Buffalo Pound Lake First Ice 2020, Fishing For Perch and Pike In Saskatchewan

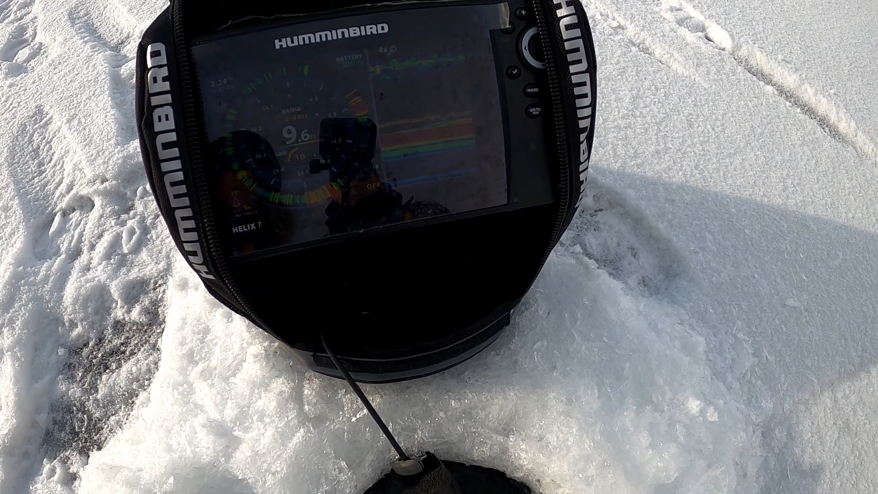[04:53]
Guys, I think I found the school.
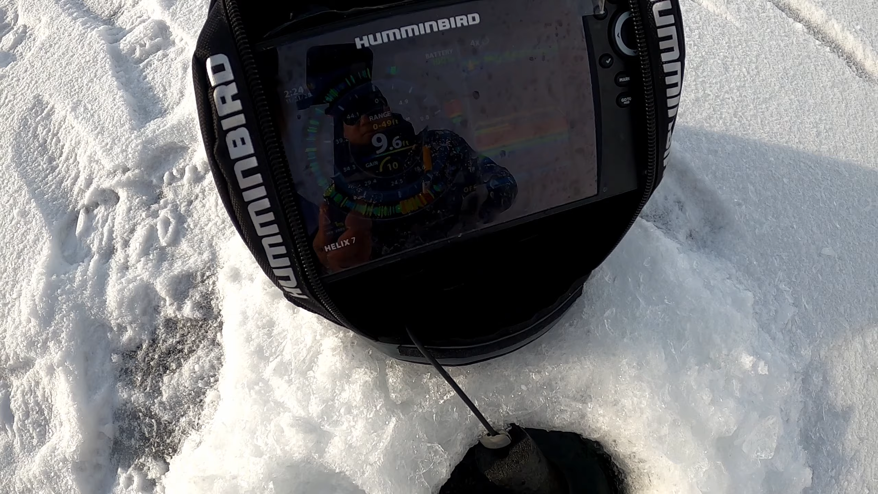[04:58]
if they're perch, my bait is too big, so I'm gonna switch bait and then
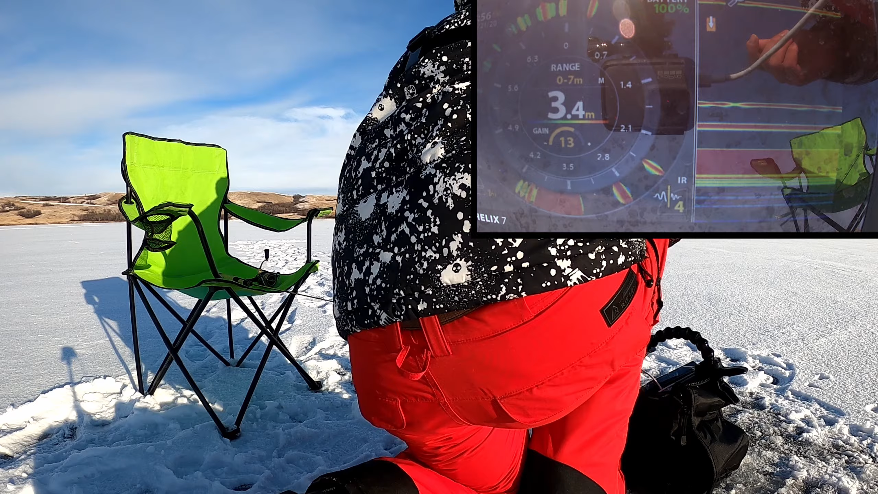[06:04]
On screen: depth 3.4 m
All right, good to go. So you guys saw I caught that last perch. It was really tiny.
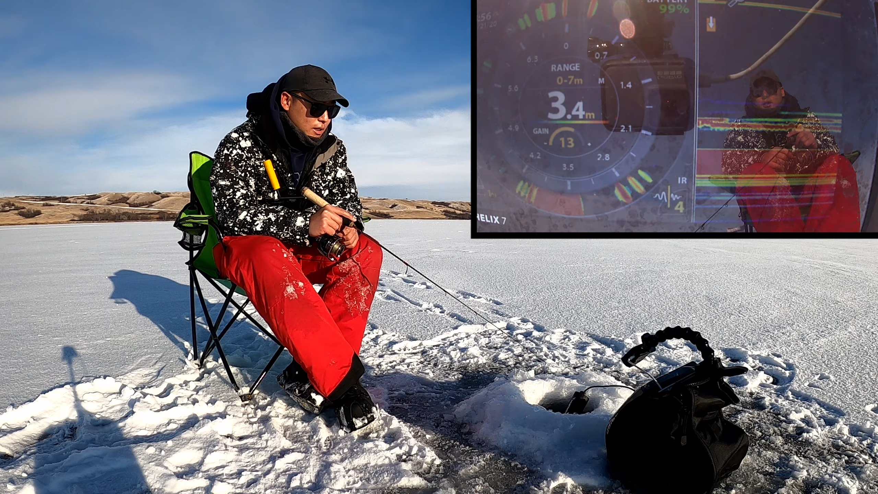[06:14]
On screen: depth 3.4 m
Well, then I was marking a lot of fish actually in this area. So I decided to set up the cameras. There's one here and there's one on the screen. I got a fish on bottom. You guys can probably see it. Oh, it's coming up to it. Eat it. Oh, separate it. Come back.